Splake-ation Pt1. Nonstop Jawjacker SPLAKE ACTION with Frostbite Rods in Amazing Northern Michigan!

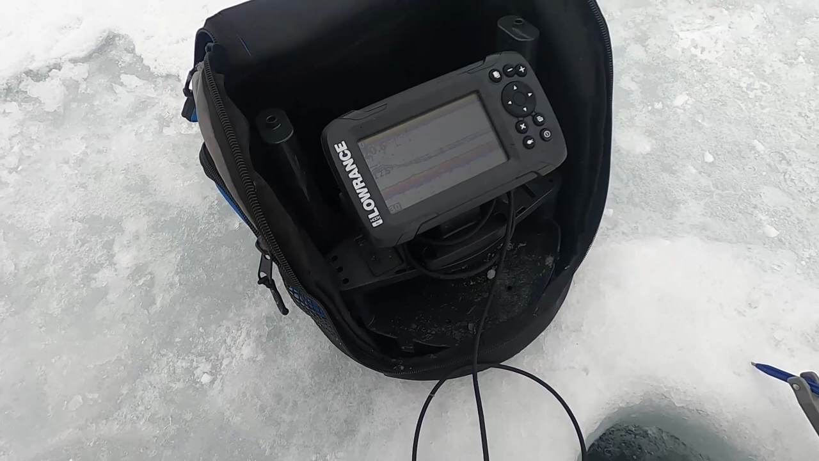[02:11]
You're in 20.6 feet of water, and you can see I'm about 2/3 of the way to the bottom.